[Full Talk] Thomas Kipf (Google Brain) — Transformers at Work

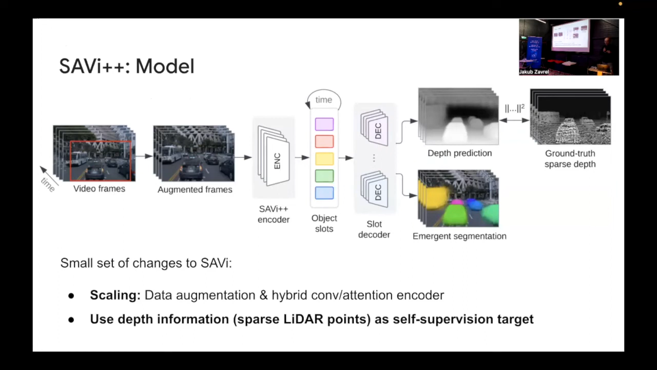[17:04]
We decode them into now a LIDAR based depth signal and segmentation masks emerge just from the model itself. And now if you train this model on these driving scenes, you see that objects start to emerge without any direct supervision.